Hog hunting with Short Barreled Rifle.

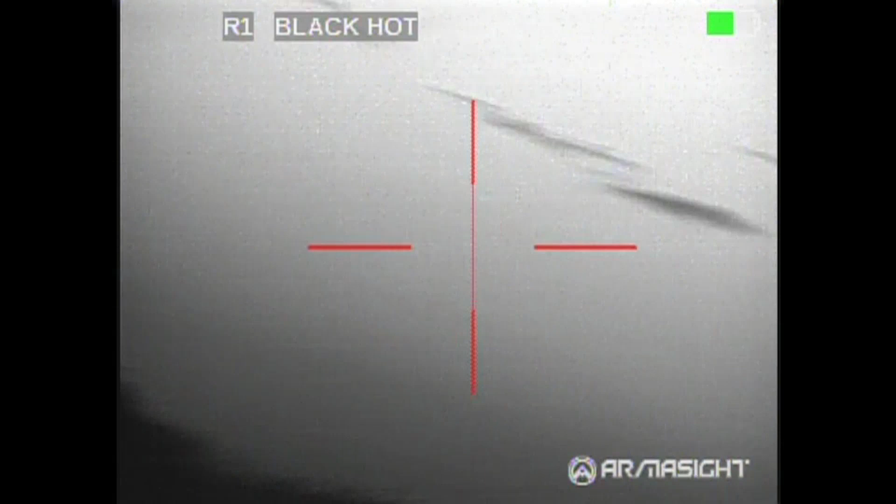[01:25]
I got to within 50 yards, had a great broadside shot, but I couldn't get the recorder to work. It turns out I finally broke the cable after two years of use. So I was holding the cable here and trying to get the shot.
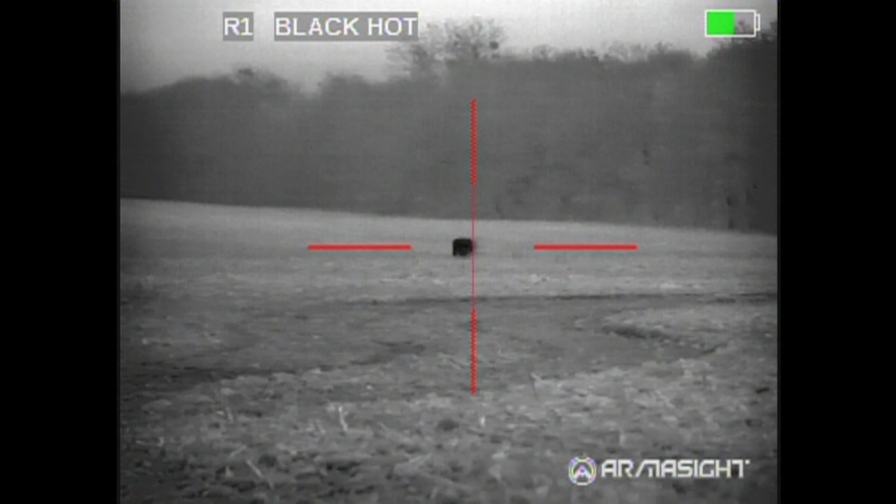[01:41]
He made me from the brightness of the screen, and he was not going to stop, so I ended up having to take a rear-end shot here.
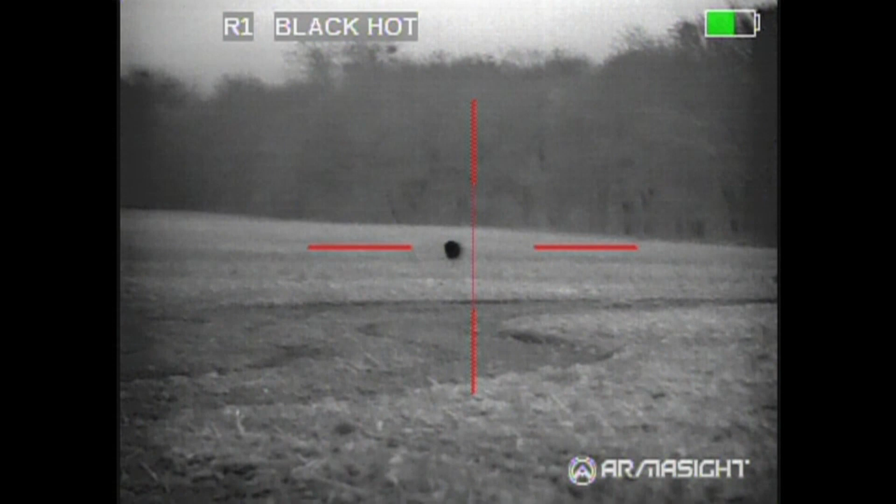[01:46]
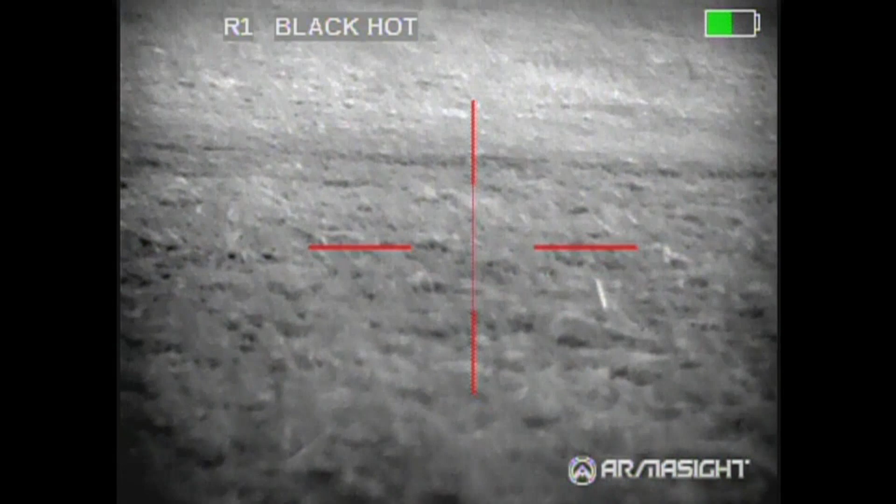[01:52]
Well, he hit him, and he went down. It was an ass shot of about 100 yards, but I have a broken cable or something on my recorder that keeps turning off.
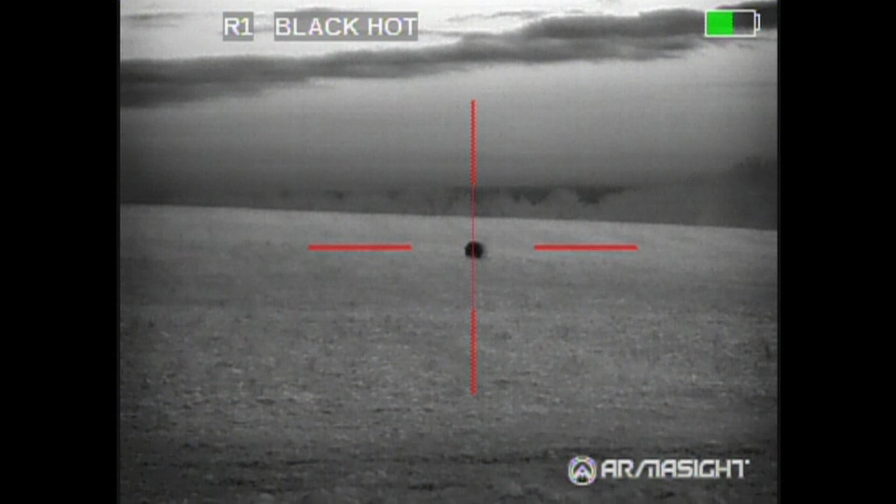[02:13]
And that finished him off for good, and here he is. Those shots were the 105-grain MKZ at 100 yards,
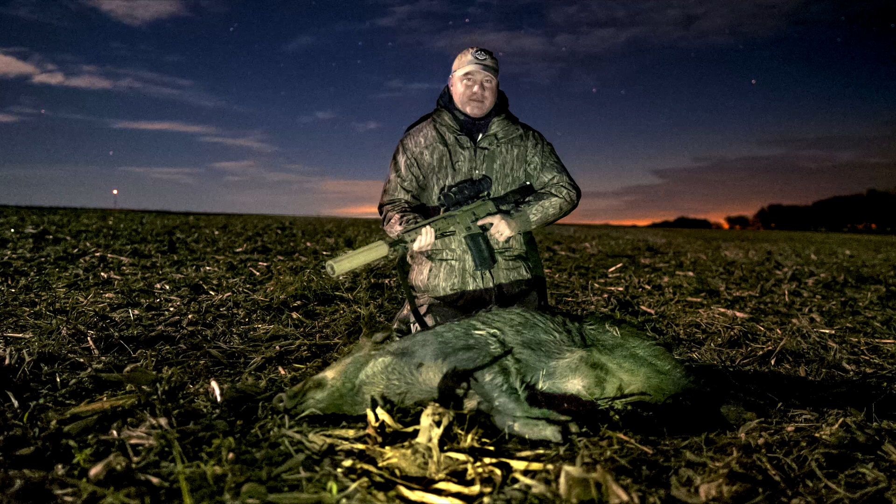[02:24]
and I think that's pretty good performance to take a rear-end shot at 100 yards and disable him like that.
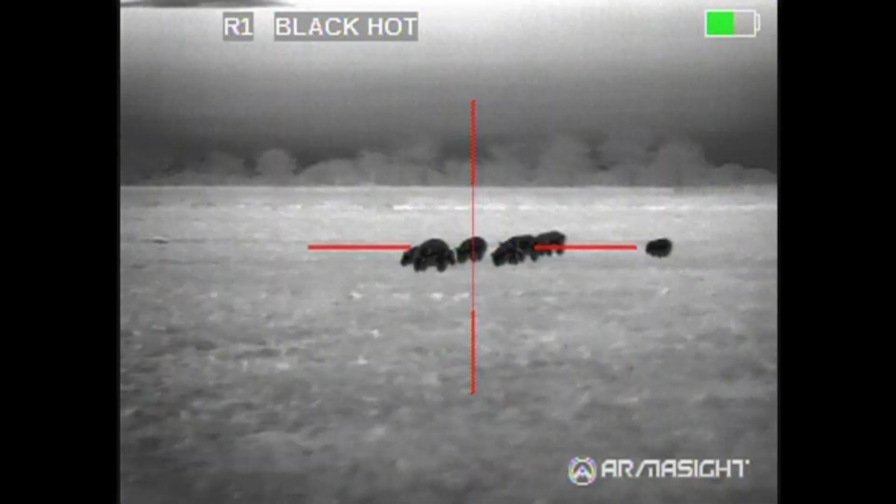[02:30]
With this group, I'm going to shoot twice, once. The first hog, I hit center shoulder. The next one, I hit a little bit back.
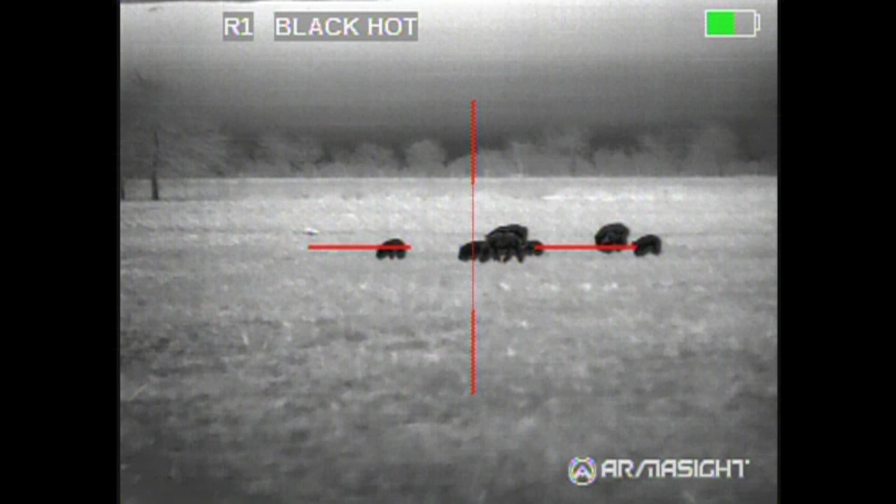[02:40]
Both were long shots, and you will see how it works out here.
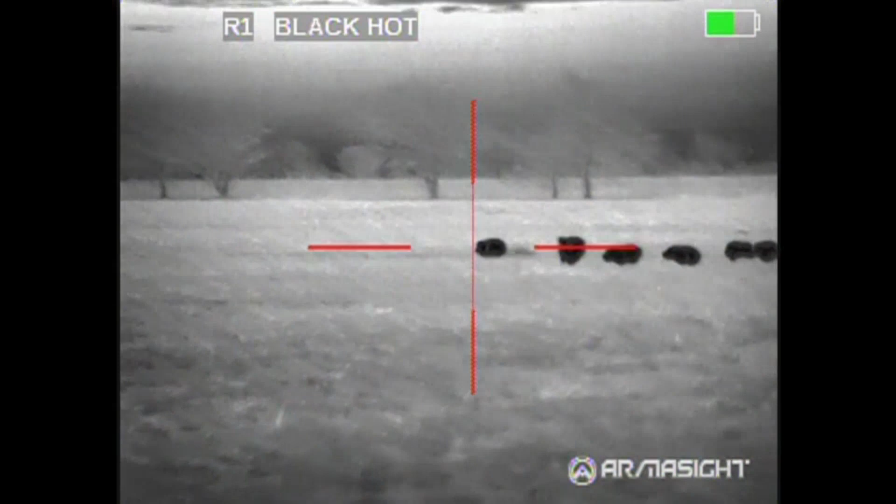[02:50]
You can see the blood coming out of him there, so it was a good hit. I heard the solid thump. That one, I hit a little far back, just behind the shoulder. That's the sow, and that's the boar running out there in the back.
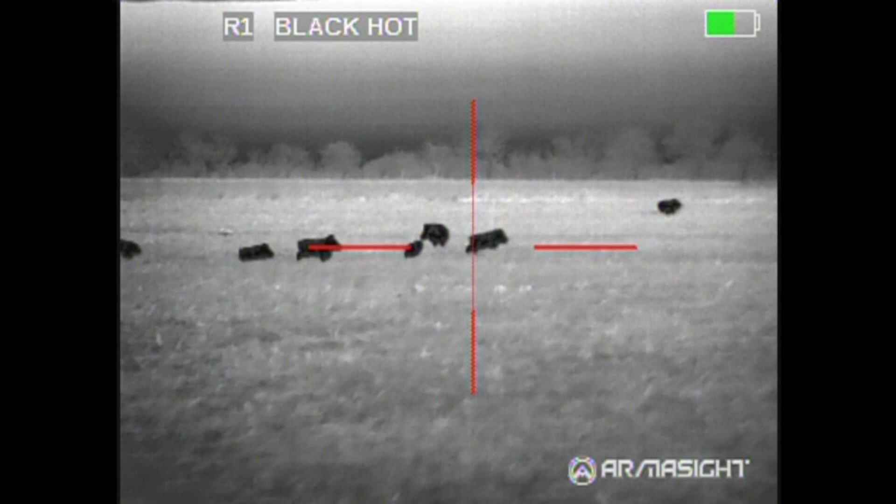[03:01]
You can still see the blood pouring out of him, and he's fixing to collapse here, as typical with a lung shot.
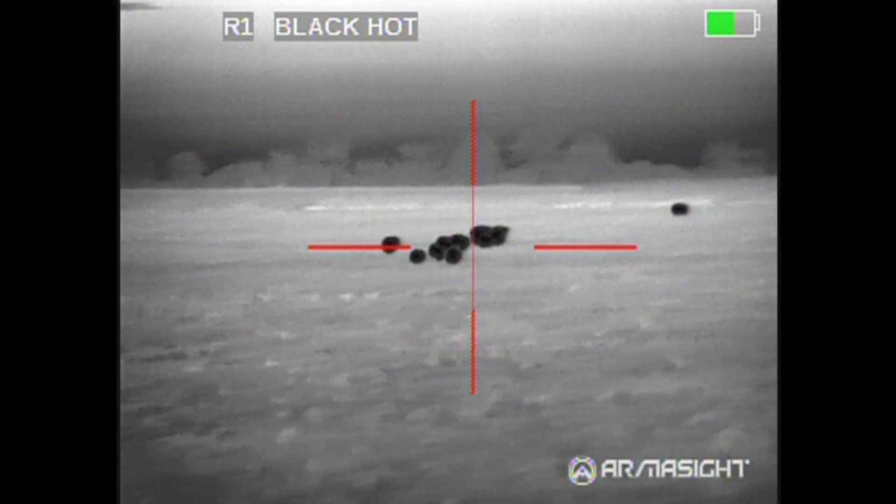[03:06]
Didn't knock him over, but killed him. Now you see her.
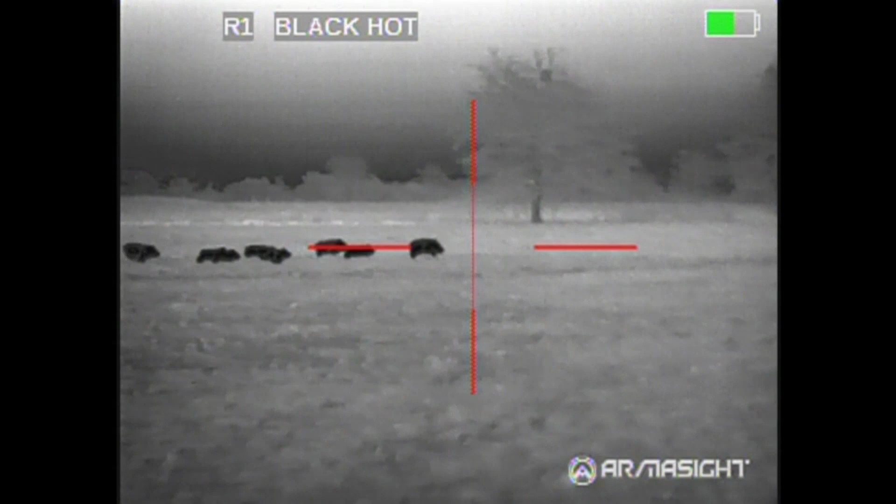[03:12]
She starts to falter here a little bit. I don't take another shot on her, and she was the alpha sow, so they're all waiting for her, and here she collapses.
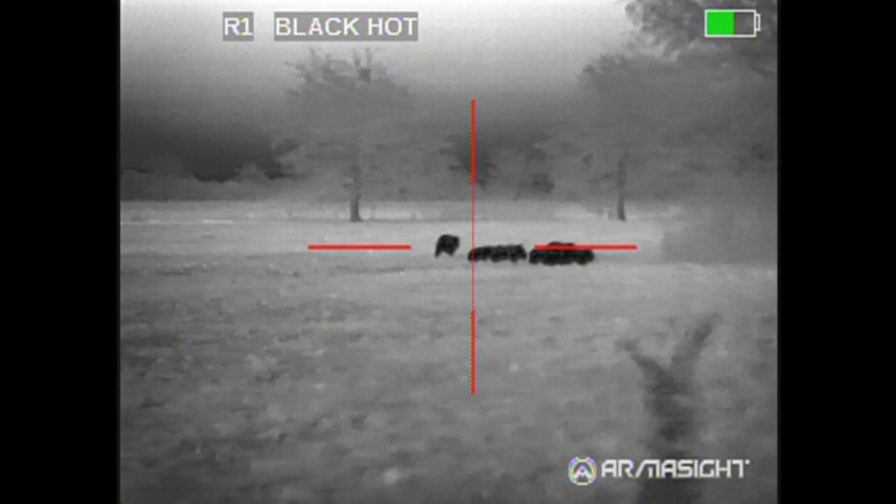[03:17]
I hit another one right there.
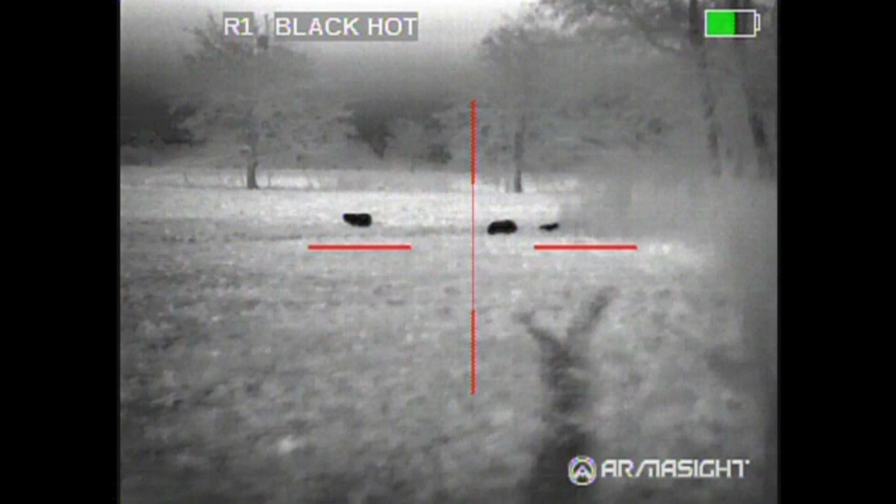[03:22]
There's a small boar. He ran down into that creek,
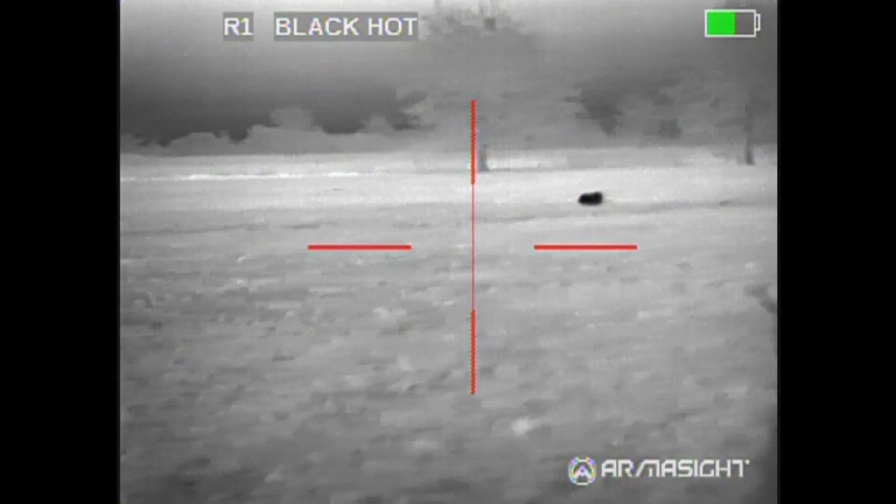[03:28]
and he died about 25 yards into that creek there, and I did not go in and recover him, but I saw him with the thermal.